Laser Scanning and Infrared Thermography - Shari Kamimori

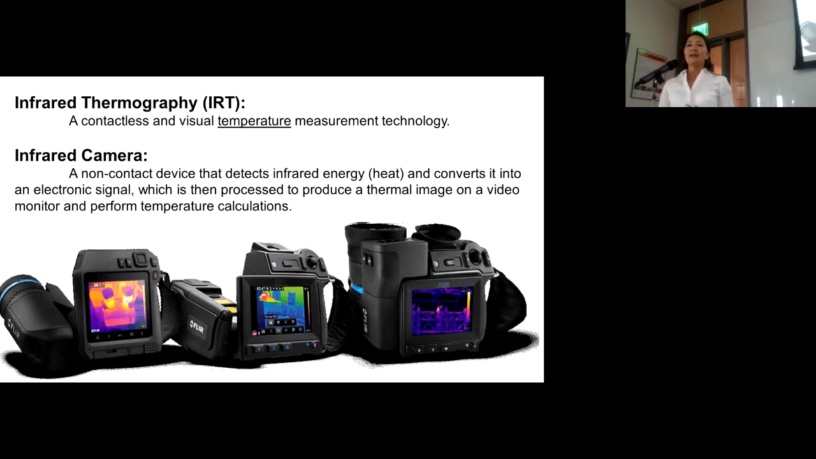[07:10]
It's a different technique. It's a different technology, providing these images as opposed to 3D laser scanning data. So, I'm going to show you. So what the laser scanner does is it collects.
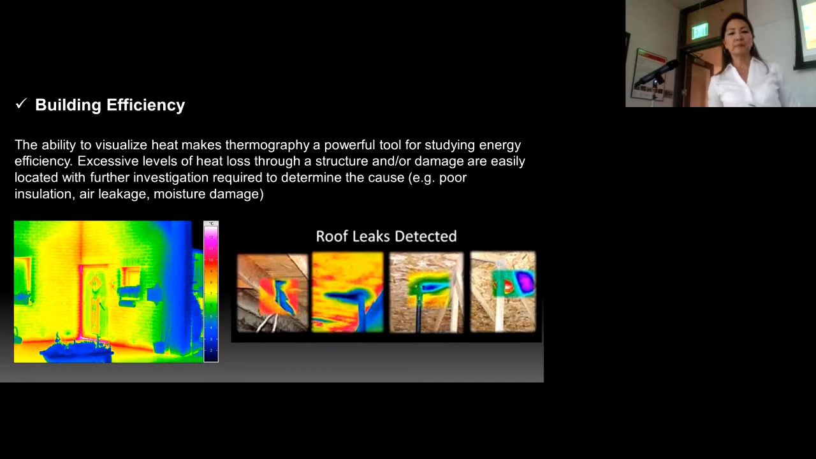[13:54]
where it's taking place, then that could lead to further investigation as to why it's happening and where it's coming from. Building assessment after disaster.
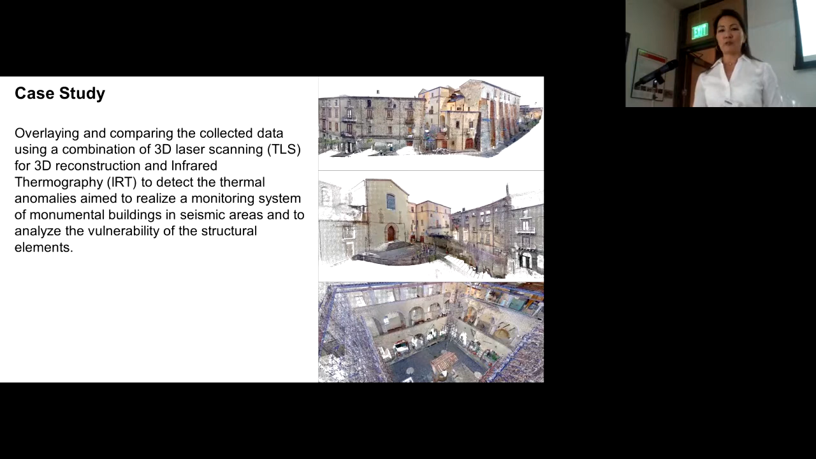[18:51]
So in this case study, what you're looking at here also is the 3D point cloud, but certain architectural features were scanned with a higher resolution so that you can see more close-up detail. What you're looking at here, these gray slides, it's a 3D mesh.
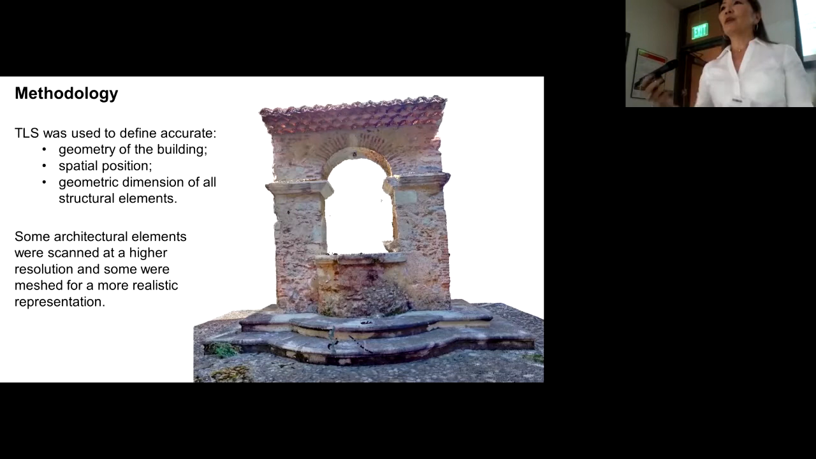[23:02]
But it's still developing. It's still we're looking at reports and how are they being analyzed and what could we do differently to improve the results.
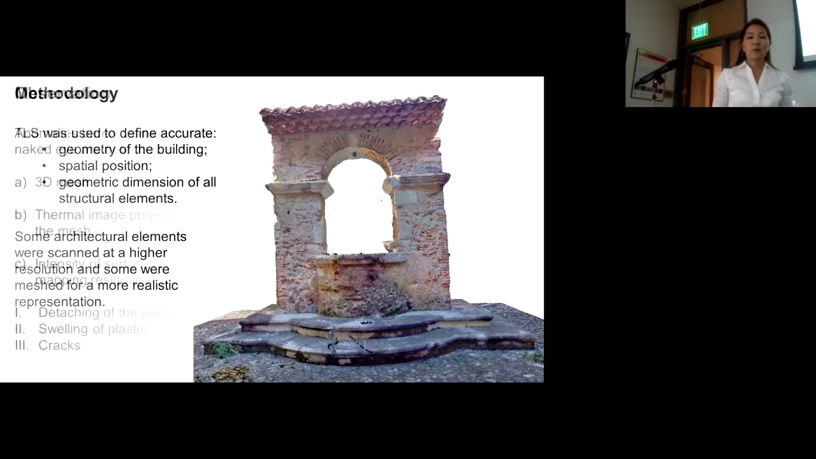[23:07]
So what you're seeing here in this thermal image, for example, is different than what you see over here from the this thermal image here is just overlaid on the point cloud so that you have measurable data. But the color scale and the variation of color is telling a different story as what you're seeing over here. And I'm going to go to the next.
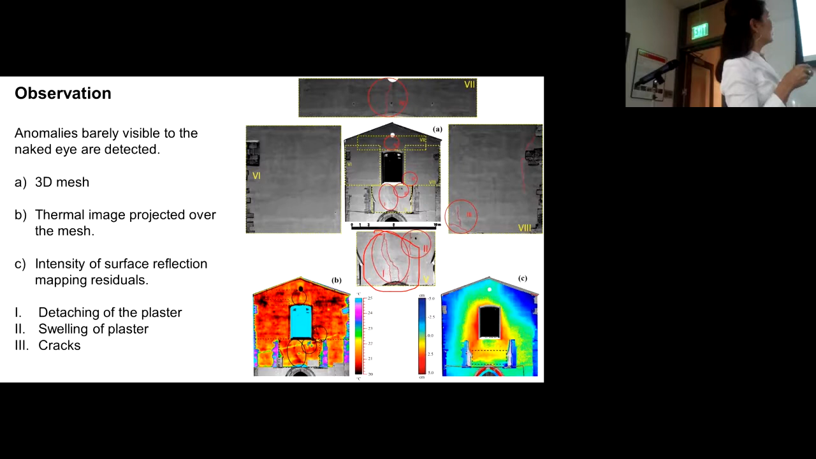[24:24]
This what you see here is just plaster areas where the plaster has been damaged. I'm going to go to one more. Yes, so this is an interesting photograph.
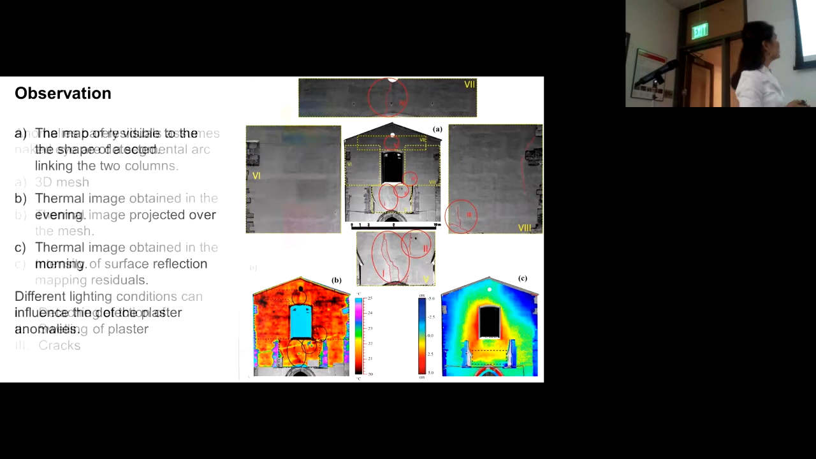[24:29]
What you're seeing here at the top, this sort of reddish outline is not visible with the naked eye, but what the thermal image is, actually this is the intensity image, what it's revealing is a shape, and the history report states that there was a rosette that was
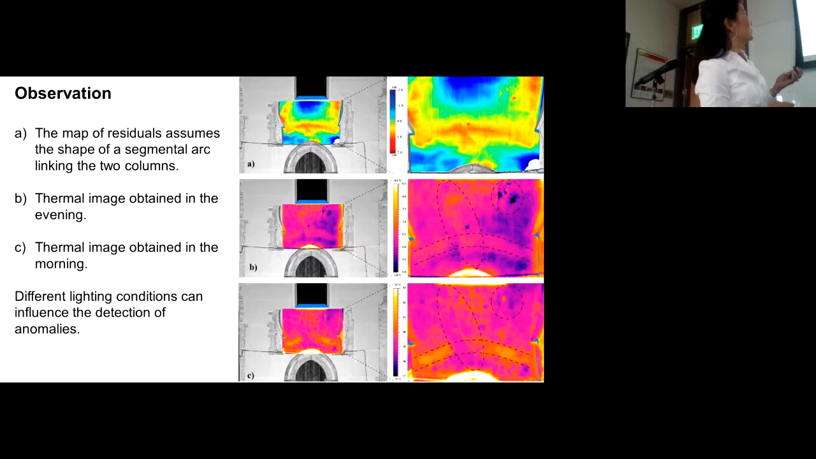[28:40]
and that's what where you see this color difference here. These are the thermal images, what you're looking at down here, and it was just interesting how they were able to see and detect different things depending on the time of day that these thermal images were taken.
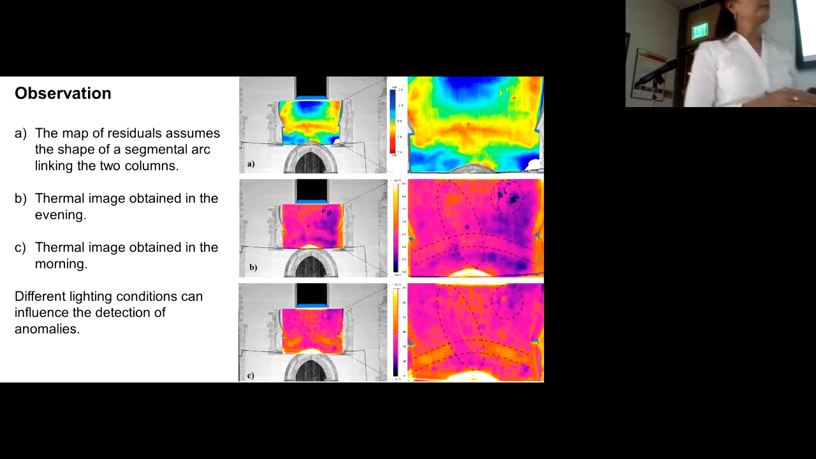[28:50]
So this is what I was talking about when you're cutting sections. This is a wall, an exterior wall. And what you're seeing down here are profiles of that wall cut at these different sections here. And you can definitely see a bowing of the wall here, where it's taking place at these different sections,
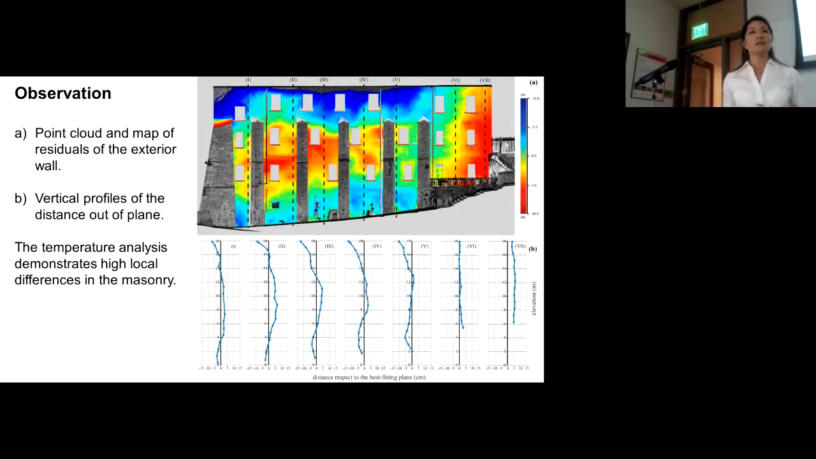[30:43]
make determinations as to, well why is this happening? Is it you know, the foundation sinking? Is it just in this case here, you can see this is a thermal image.
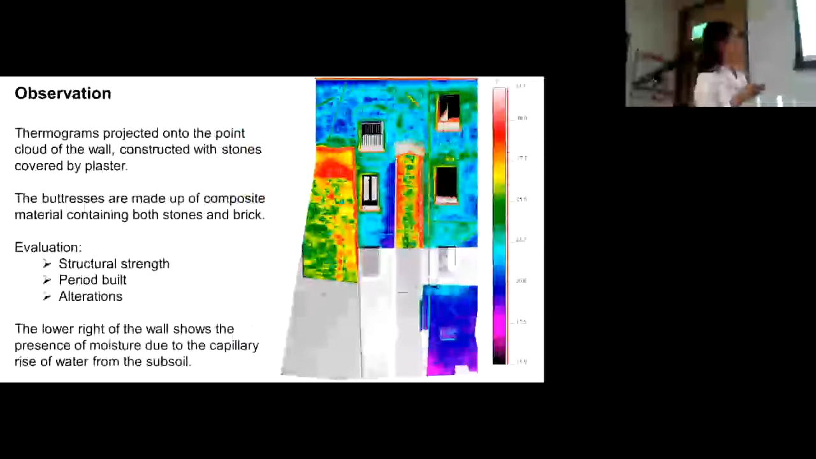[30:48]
It's showing the difference in color is just a difference in the material. And down here, and the blue is representing moisture that's coming from the ground up. So it's about how you interpret the data as well. You know, what are you looking at? This is just, you know, telling you there's some changes going on. There's something happening there. You know, what is it? It leads to further investigation.
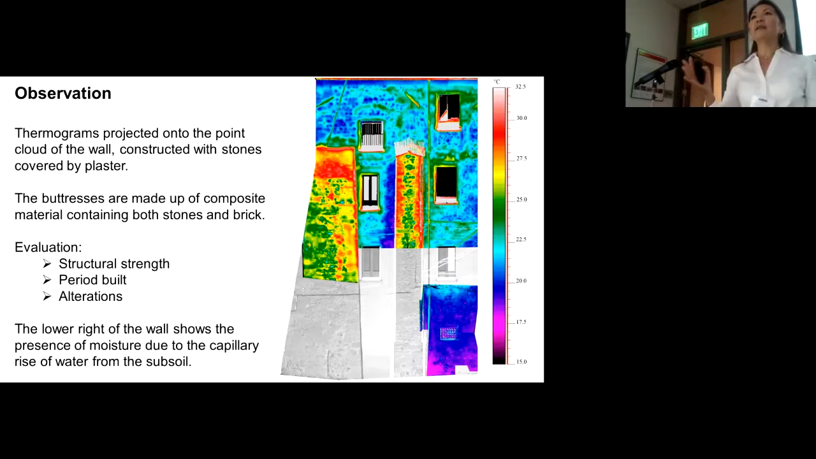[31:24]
You know, this is isolating the areas and then going in further investigation to determine what's really going on. This too, what you're looking at is again that color mapping that we were talking about.